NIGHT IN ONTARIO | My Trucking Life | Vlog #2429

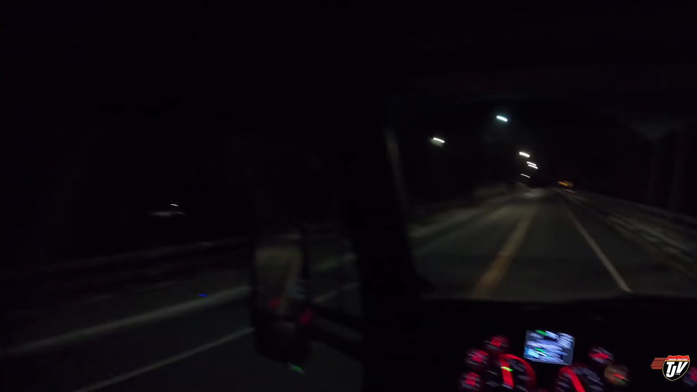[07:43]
I don't know how much you can see we're going through Sioux Narrows in Ontario small little town here highway 71 I believe is what we're on I forgot to bring Karen along maybe that's why I've been so happy I don't know I could always just look at my GPS and it would tell me exactly what road I was on at any time I think it's 71 this is Trans-Canada goes down uh like I said Fort Francis I believe right that's where the the border is to cross into the U.S.
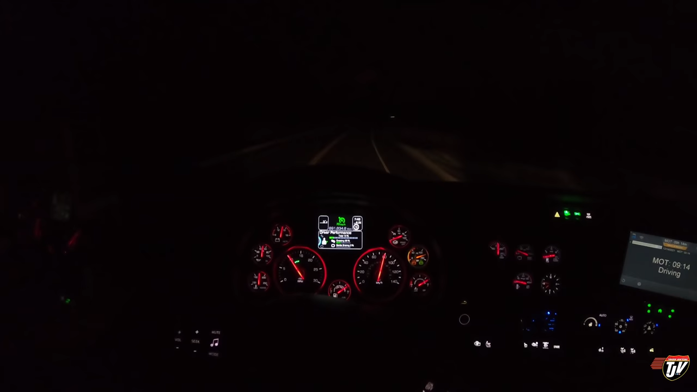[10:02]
it doesn't quite know that it should be in 12th but it wants to stay in 13th but man that's such a small criticism this truck is still a little condo on wheels just gliding along like I'm just floating on a cloud all right we're going down this little back road this is Ontario Highway 600 it's more like a little bush road or back road but Highway 600